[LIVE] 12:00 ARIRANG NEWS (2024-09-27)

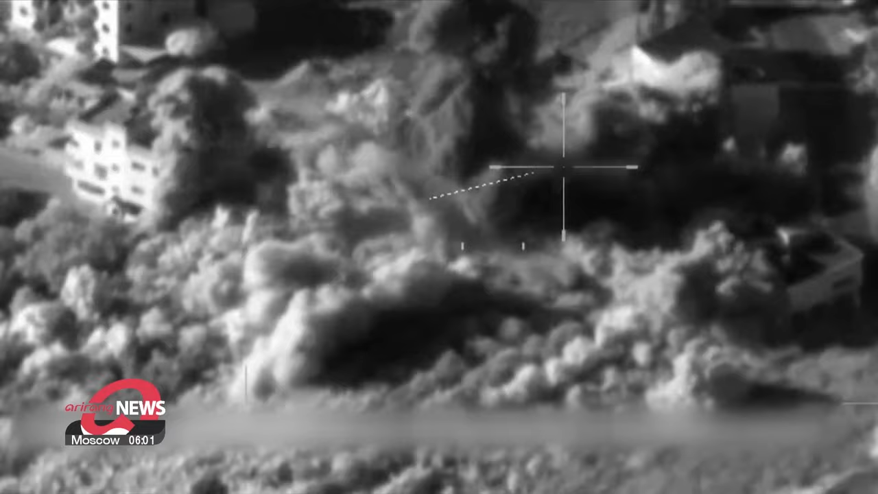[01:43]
airstrike in the Lebanese capital Beirut on Thursday local time killed at least two people and left 15 wounded according to Lebanon's health ministry the commander of Hezbollah's aerial
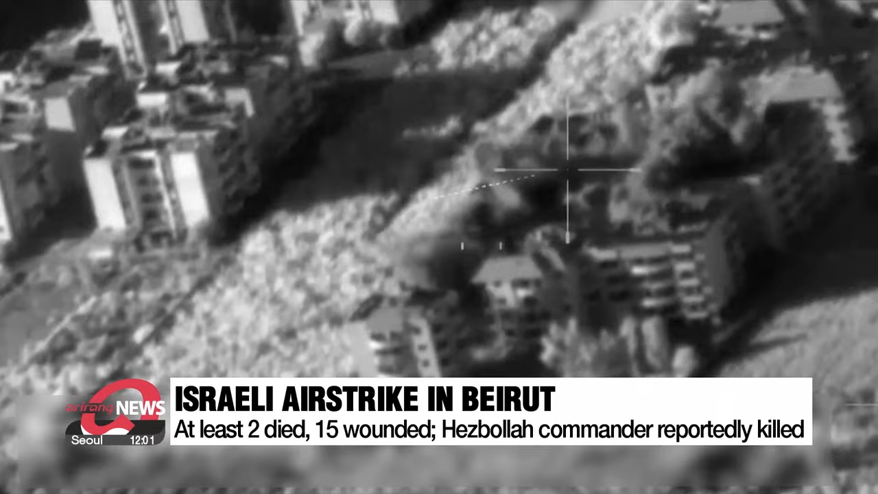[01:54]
command Mohammed Suvroor was reportedly killed during the attack and more Israeli strikes were made